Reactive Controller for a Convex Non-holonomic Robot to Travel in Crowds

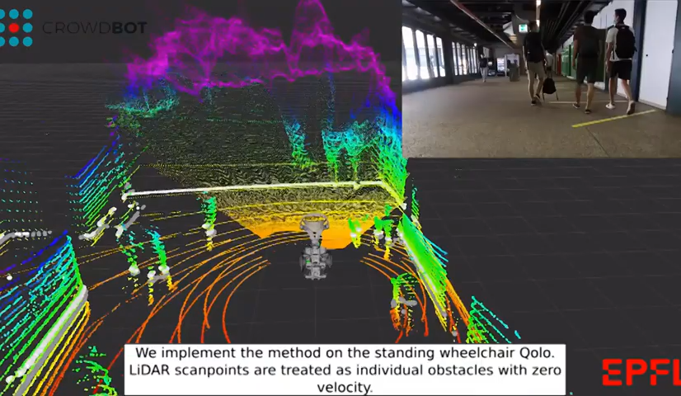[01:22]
We implement the method on the standing wheelchair colo.
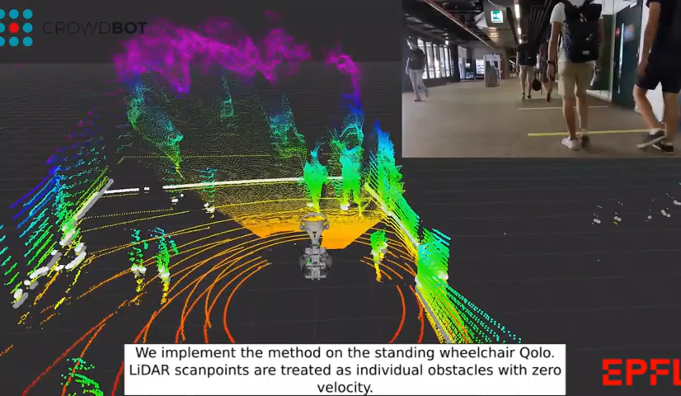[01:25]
LiDAR scan points are treated as individual obstacles with zero velocity.